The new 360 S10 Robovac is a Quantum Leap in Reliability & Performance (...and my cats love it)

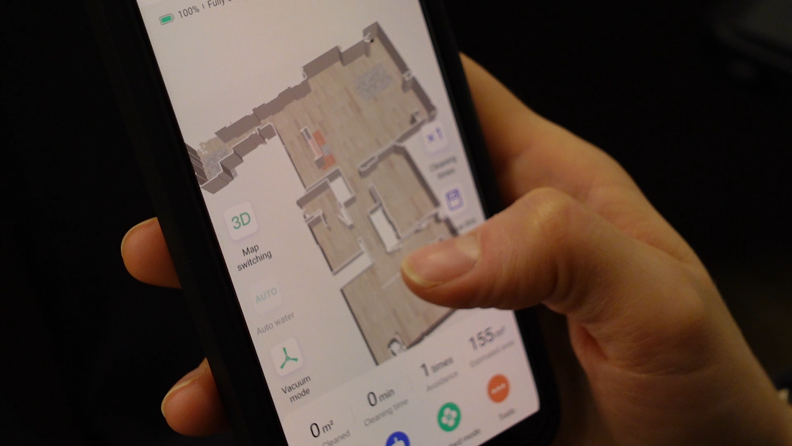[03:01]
actually really cool so that is the first laser the second laser or the front laser is used more for detection of shorter range objects so things that